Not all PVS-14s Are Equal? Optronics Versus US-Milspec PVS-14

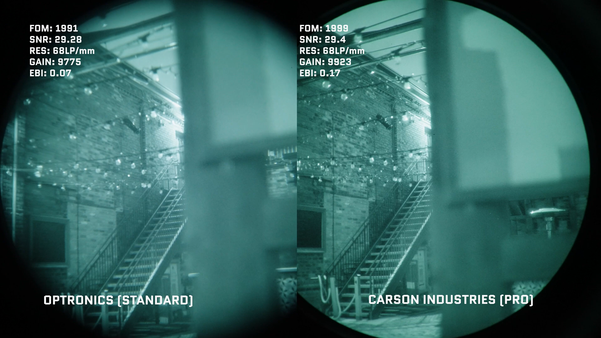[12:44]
and against their Fujinon brethren, it seems that they do have decent flare suppression.